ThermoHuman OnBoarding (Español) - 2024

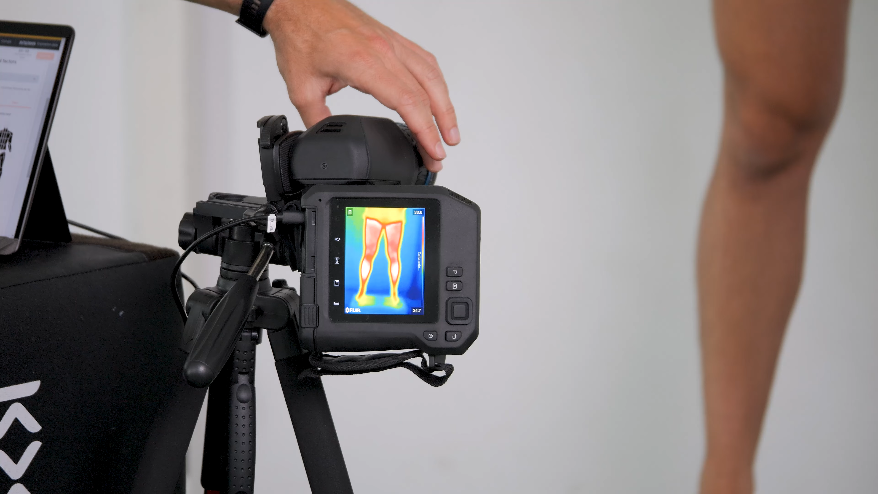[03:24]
Como podéis observar, una imagen puede estar muy desenfocada y os recomendamos como consejo intentar eliminar esas líneas amarillas en los bordes hasta conseguir una imagen nítida. Si por el contrario tenemos una cámara que tiene un enfoque automático, simplemente tendremos uno, bien que presionar el enfoque en el que aparecerá ese pequeño cuadrado blanco o directamente desde el ordenador, tendremos una opción para enfocar.
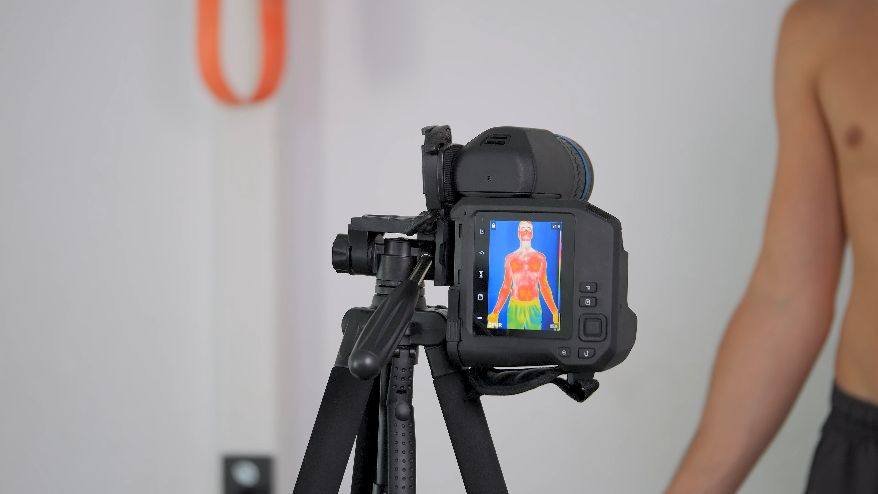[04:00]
abriendo ligeramente los brazos pero sin tocar el tronco. Toma de datos.
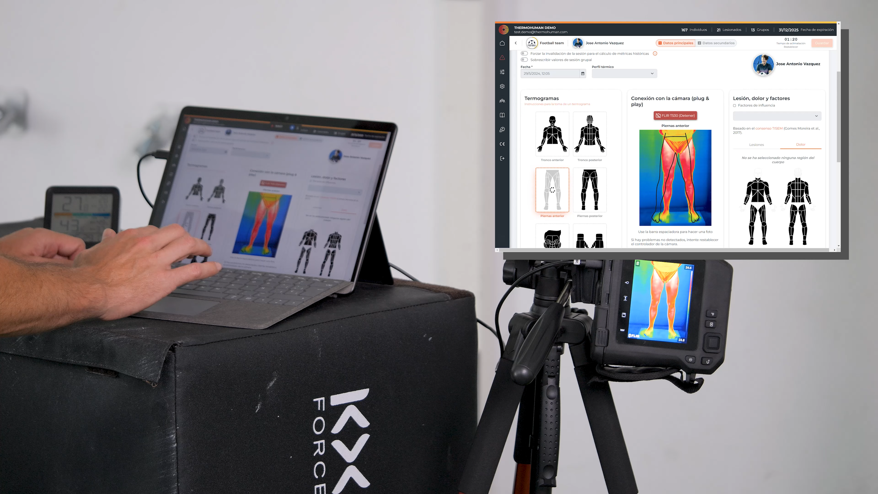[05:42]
le pedimos que se dé la media vuelta y la parte posterior.
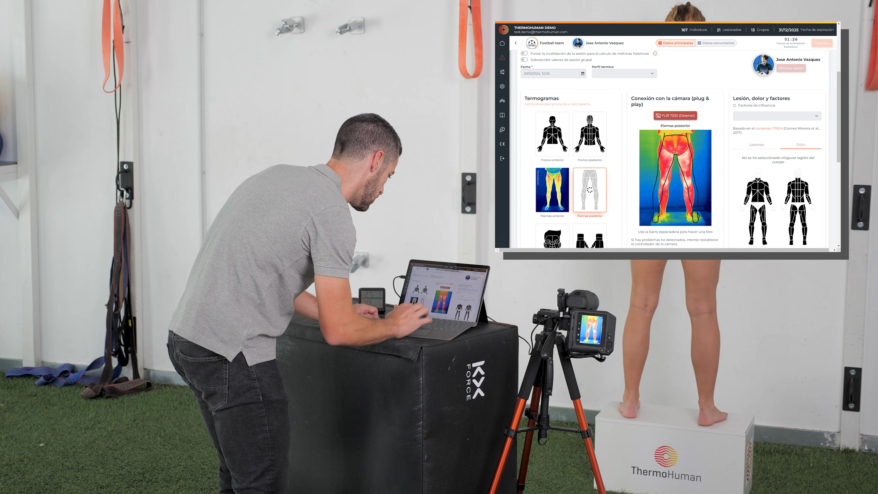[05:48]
Perfecto. Mientras pasa al tercer sujeto también podemos añadir algún tipo
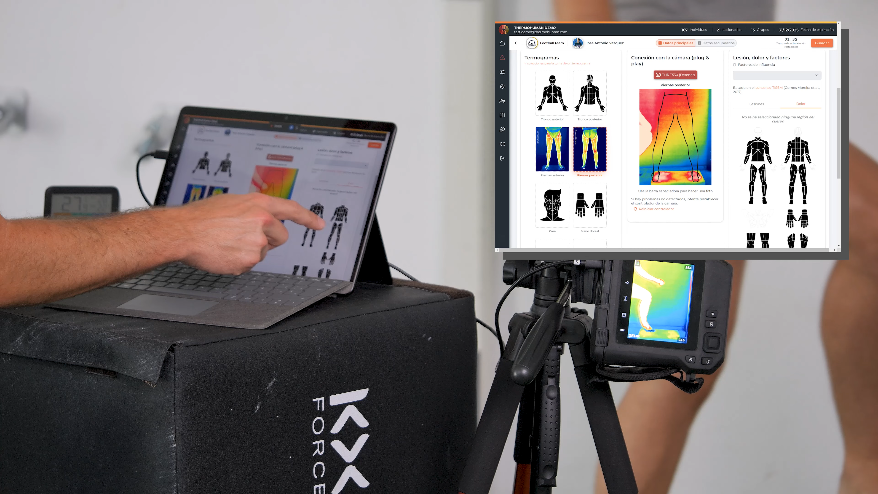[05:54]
de información sobre dolor y lesiones y si corresponde también el perfil térmico.
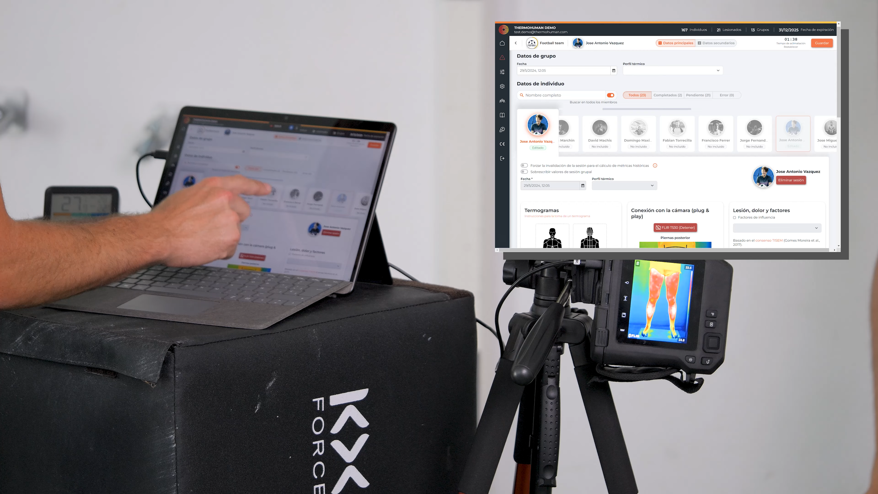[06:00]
Seleccionamos al jugador y de nuevo volvemos a realizar el mismo proceso. Posición correcta, enfoque, tomamos la imagen anterior, solicitamos que el jugador se dé la vuelta y la imagen posterior
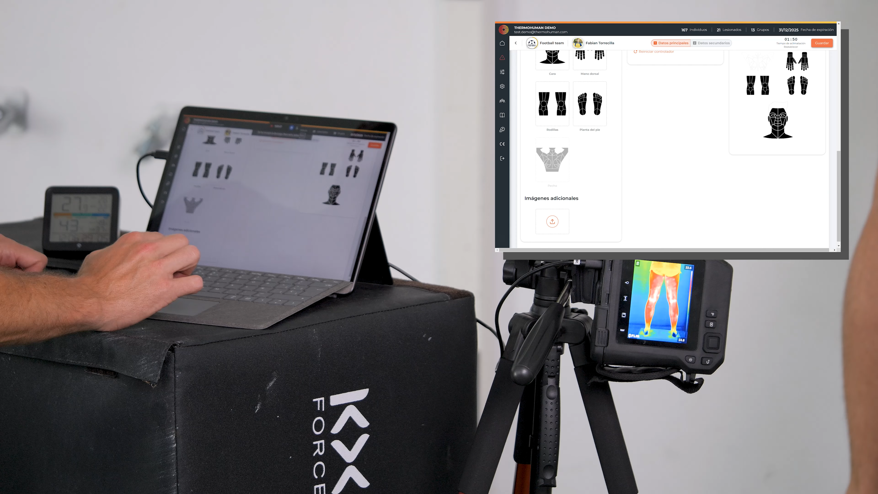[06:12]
se toma de esta manera seleccionando el protocolo.
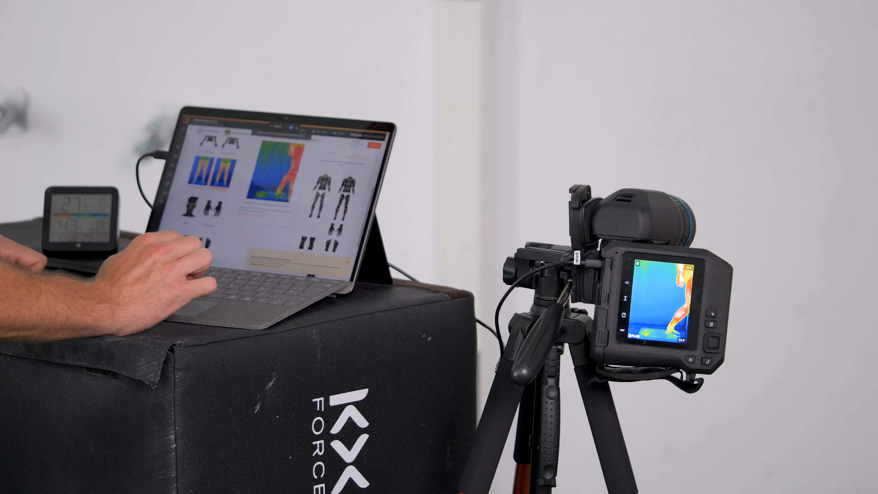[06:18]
Una vez que hemos terminado la toma de datos vamos a guardar directamente la sesión y
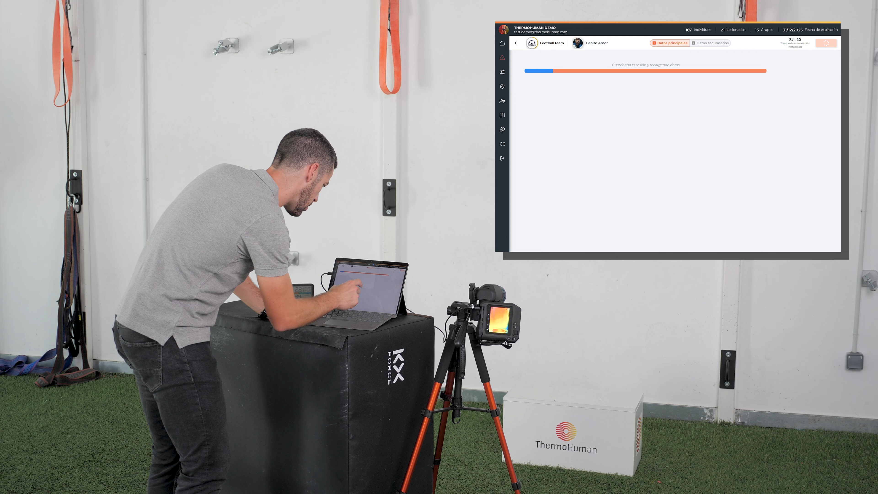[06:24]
podremos ver en tiempo real los resultados de los tres jugadores que hemos analizado.
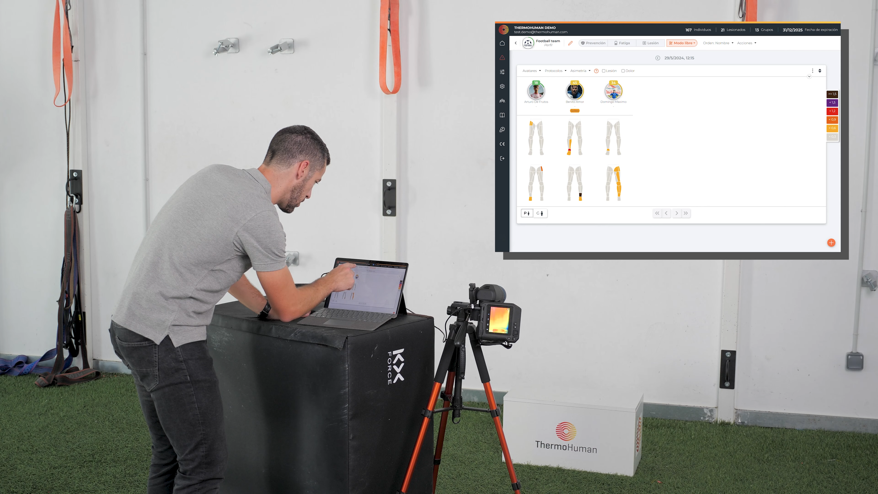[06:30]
Recordad que podemos visualizar los resultados con las métricas más interesantes de prevención, un índice que se llama TRI con el valor de asimetría e incluso como podéis ver una alarma automática que demuestra dónde tenemos que fijarnos,
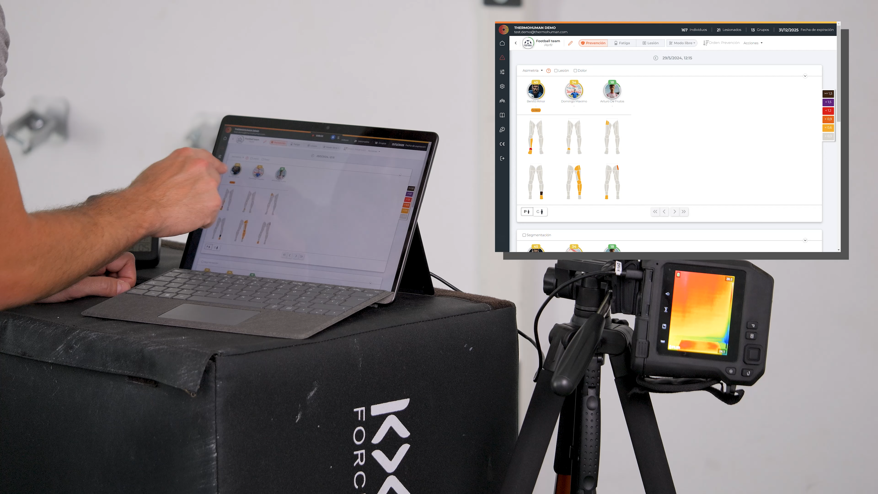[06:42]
en este caso en el solio, datos sobre fatiga que nos indicarán qué jugadores están más caliente de lo
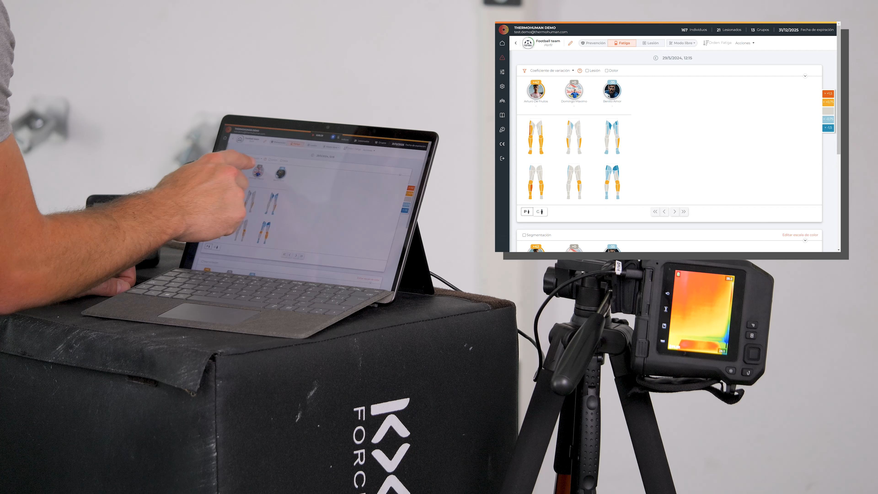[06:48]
normal o más frío y por último estará la función de lesiones que al no haber ningún jugador lesionado no se visualizan los datos pero en caso de que así fuese veríamos las gráficas de seguimiento.